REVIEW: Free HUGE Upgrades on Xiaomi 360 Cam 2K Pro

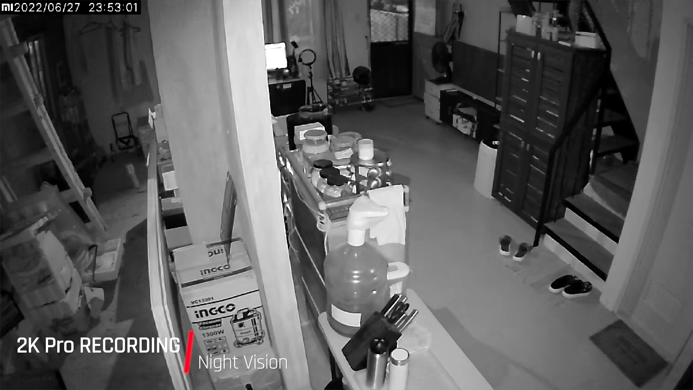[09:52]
tracking feature is turned off so that I'll check if the audio recording is continuous. This is take two with the human tracking is turned off.